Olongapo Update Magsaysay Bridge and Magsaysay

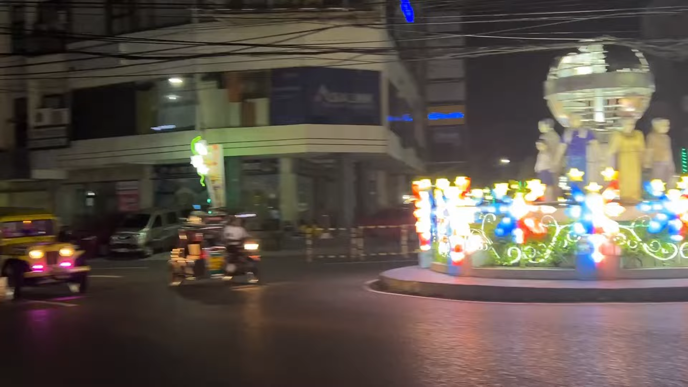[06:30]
And then if you go down, that's the side side. And then right where that tractor went, that's the valve.